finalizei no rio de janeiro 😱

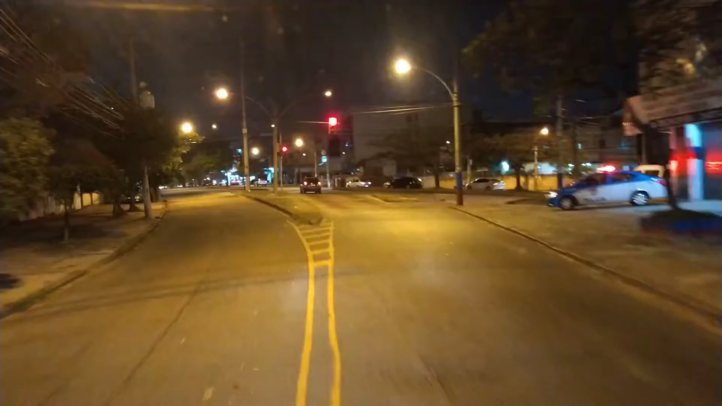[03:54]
Aqui é bem apertado mesmo. Primeira vez que eu vim aqui eu não sabia, então quase subi aí na ilha. É bem apertado. E ainda com a carretinha dois eixos, aí fica mais complicado ainda. É. Primeira vez a gente.
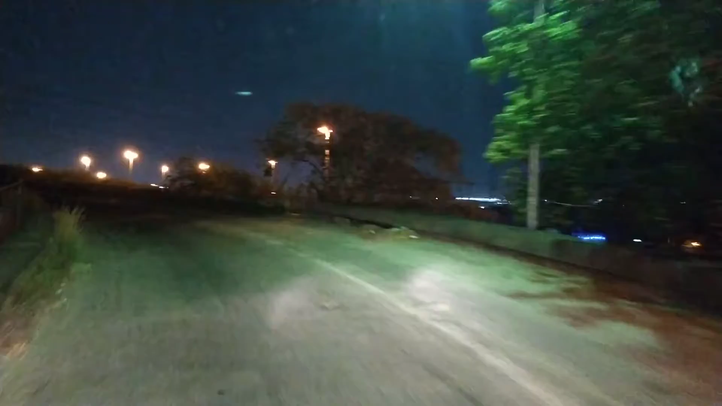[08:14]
Mais uma noitinha, graças a Deus. Estrada é ruim aqui.
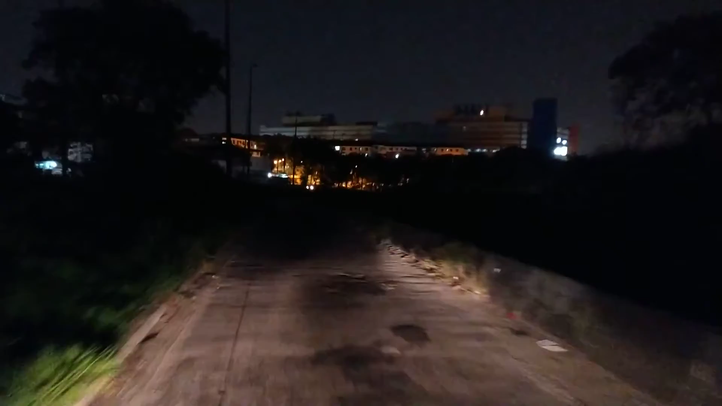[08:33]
Complicado. Aí a gente dorme mais uma noite em casa, fica o dia, a tarde, aí à noite. Eu vou ficar sabendo pra onde que eu vou. Onde que eu vou ficar sabendo? Pra que lado que eu partirei? É bem escuro, bem esquisito essas horas aqui. Essa parceria no começo, rapaziada.